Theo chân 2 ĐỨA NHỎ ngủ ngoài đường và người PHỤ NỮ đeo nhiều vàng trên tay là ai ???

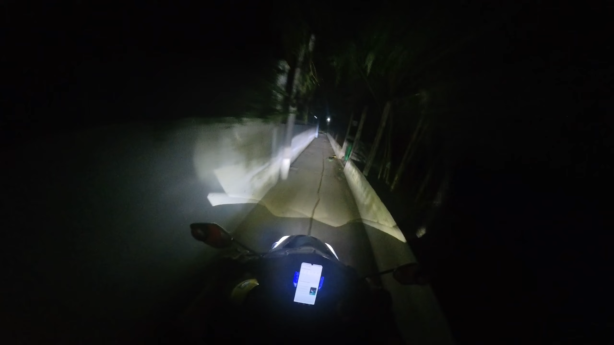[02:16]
Mà lần đầu tiên tôi đi vô con đường này luôn á.
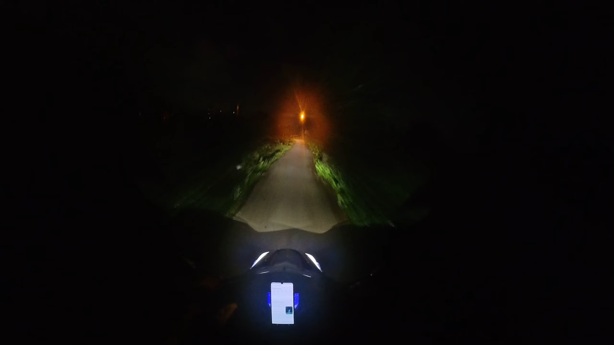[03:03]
Tình là hoang mang dã man luôn. Không có camera là ông nội tôi rung cầm cập luôn á, có camera nó còn đỡ á. Vô đường đó sợ chứ, trời ơi đơn đầu tiên. Hôm qua đơn đầu tiên dầm mưa đi Bình Dương, hôm nay đơn đầu tiên cho vô cái đường hết sức là quý diệu.
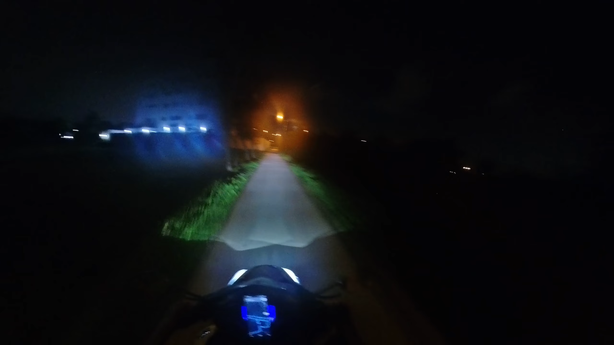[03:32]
Trời Phật ơi, cái đường gì có sen, có cỏ, có cầu, có dừa nước. Hai đường bên gì hai bên đường là đất đai hớn ốc thiệt. Đường đầu tiên ơi, giờ đi hướng này vô quận nhất lại coi, dã man con đường thì chứ. Lần đầu tiên đi thì chắc chắn nó sẽ sợ rồi, sợ thiệt mọi người, cái đường đúng tối luôn.
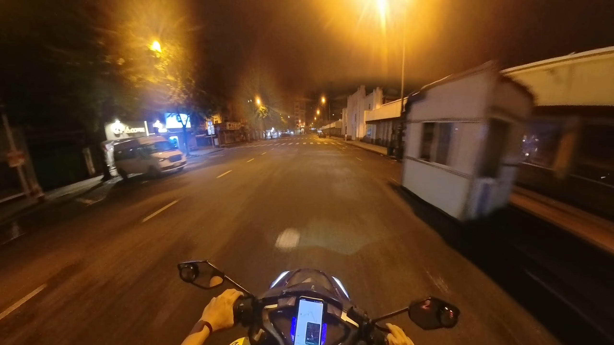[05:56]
Mình đi Bình Thạnh đó đúng không?
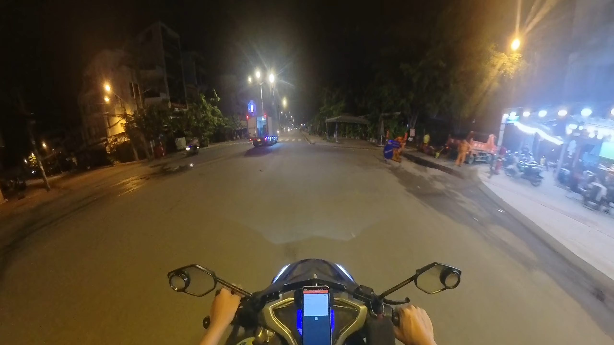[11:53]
Tôi nhớ cái bình luận đó là nói cái nói hai đứa nhỏ này là bên quận 4. Bây giờ tôi chạy tới quận 8 rồi nhưng mà chưa thấy nó quẹo về nhà. Tôi thấy bởi vì tôi đâu có tin. Hôm nay tôi thấy hai đứa nhỏ chạy về nên tôi chạy thành tèn theo. Nhưng mà đâu phải bên quận 4 đâu, bên quận 8 nha. Đây, mọi người chắc biết ở đây đúng không?